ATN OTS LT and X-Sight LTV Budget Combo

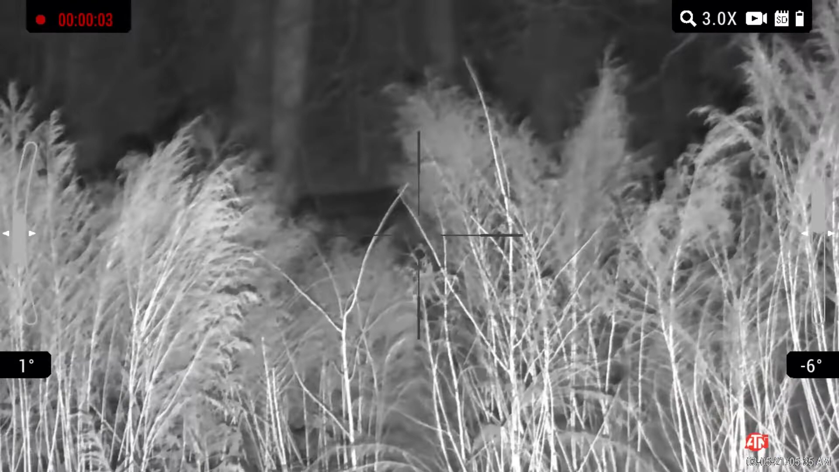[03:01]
I see that hog there and I just wait. It's a waiting game. Sit there and wait for him to go right or left. He actually comes straight up through and you'll see him come and I drop him with the 300 blackout.